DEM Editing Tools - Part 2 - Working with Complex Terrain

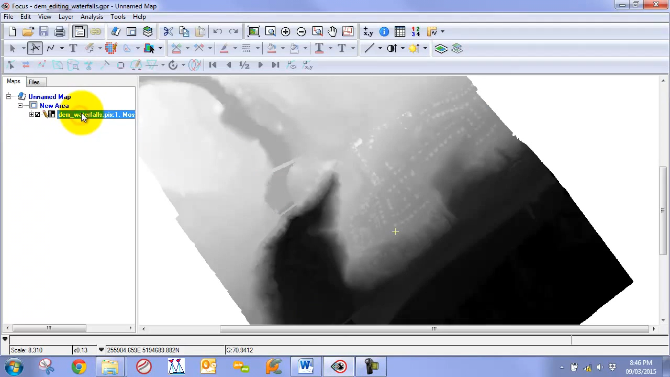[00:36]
We are going to select the DEM and we are going to go to Layer DEM Editing to bring up our editing interface. Now one good idea in this case as I am working with a low resolution monitor here, I am just going to click on the control panel to turn this off which gives me more canvas to work here. I can use the mouse wheel button to pan and zoom and then I can use the display DEM button to switch between the two layers,
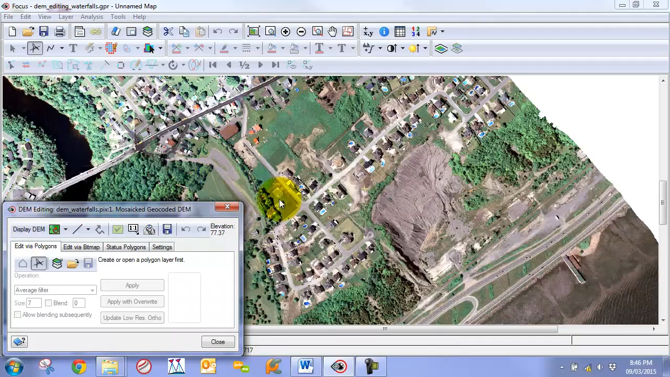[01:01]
the DEM and then the resulting mosaic, the quick mosaic that was put together as a reference. So what we have here is an area where we have filtered majority of the region, but we lift this area here to show you how we can filter very complex steep slopes,
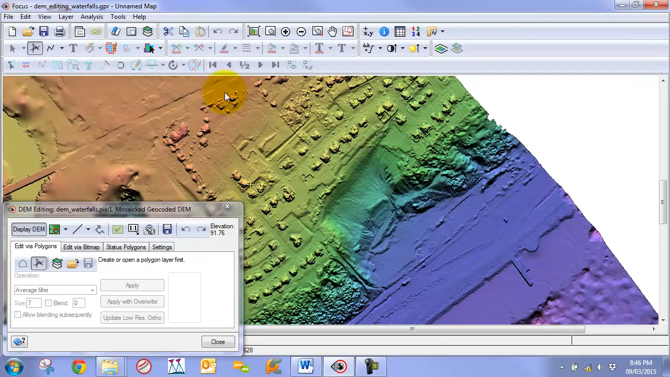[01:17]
filter out these features without negatively affecting these slopes here.
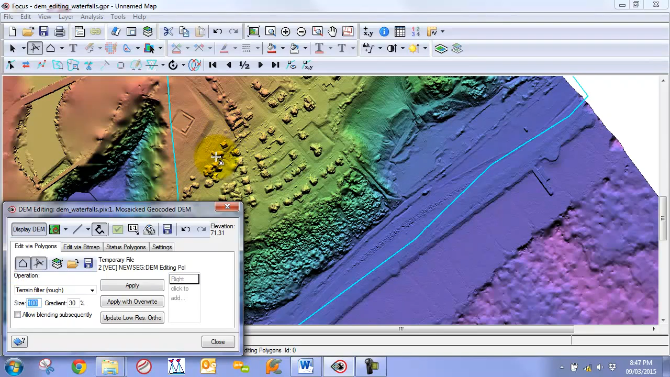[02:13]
then it can be better to use this filter as it is a little bit more sensitive to the terrain slope. Now we are working with high resolution imagery. We are going to set our size to a large value to get rid of our houses, perhaps a value around 200. We keep our gradient as it is and this is measured in pixels. So we can click apply at this point. So as we can see it has done a very good job of removing our features. It did a very good job of maintaining the edge or the cliff, the embankment.
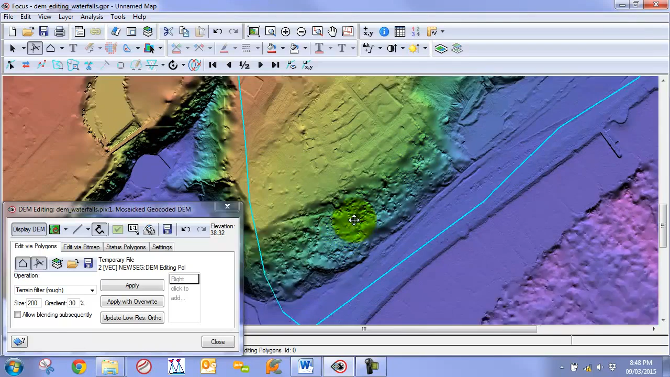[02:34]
However, over in this section over here it looks like it did some over filtering. So let's just go and inspect this area here. So if I draw our one-to-one window around it and
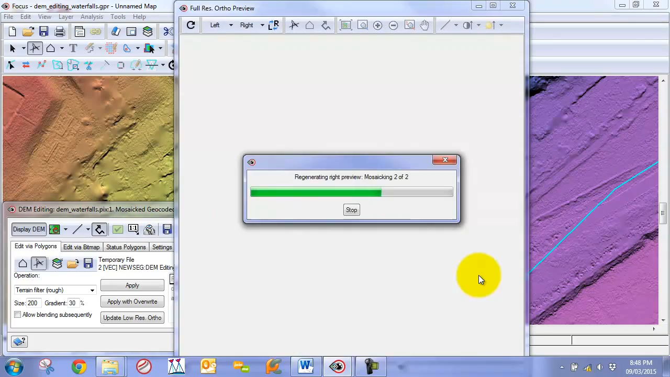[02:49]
then I use our flicker back and forth tool, I can see that it is quite stable in majority of the areas.
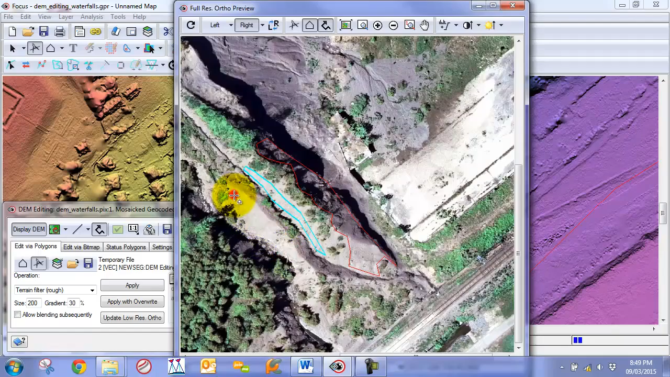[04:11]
And I am creating these. What we call these are stabilizing polygons. As they stabilize the area when we perform our terrain filter. Okay. And then we can do the same for our area up here. So now when we go through this. What we are going to do. So I am going to click again.
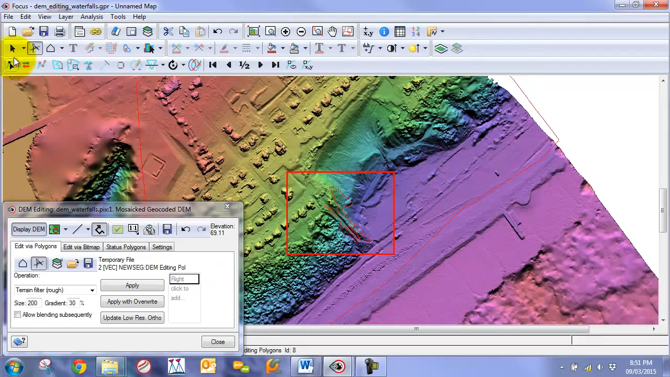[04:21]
I am going to click on my selection tool. Click on our main polygon. And now I have all these little mini stabilizers here. So I can rerun this filter. So I will take the terrain filter.
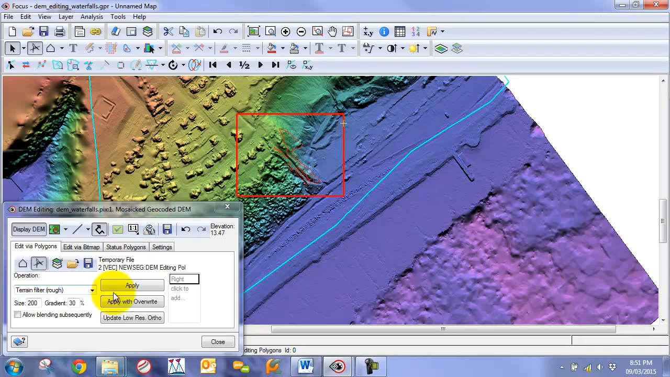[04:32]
I am just going to apply it again. You click regular apply. So it does not apply it. It is under here. And now we can go in and take a peek.
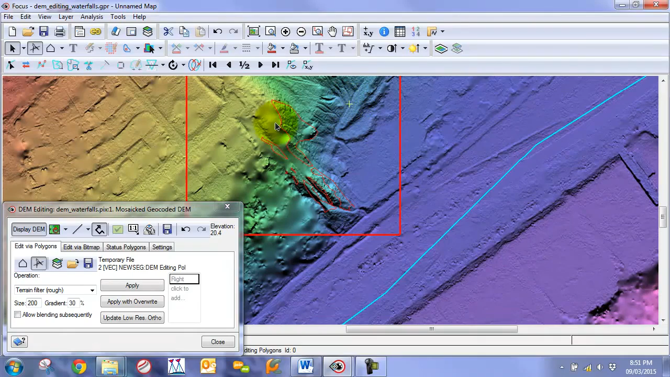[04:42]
To see how we did in these areas. So we can just draw the one to one tool. Or actually we already have it open. So it is unnecessary. And we are just going to regenerate the orthos in this region.
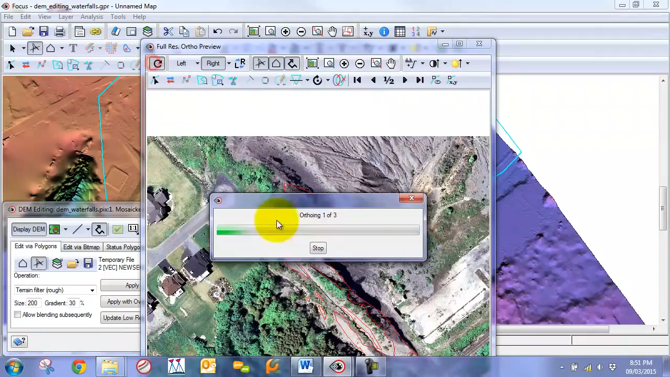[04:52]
Now we can flicker back and forth. And we can see we have a far more stable region here.